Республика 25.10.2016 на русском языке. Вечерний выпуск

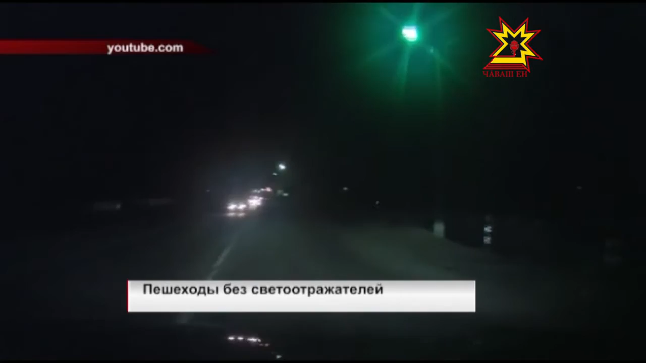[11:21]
Пешеходы, которые все еще ходят вдоль дороги вне населенных пунктов без каких-либо светоотражательных элементов, наверное, не видели этих еще не самых страшных кадров.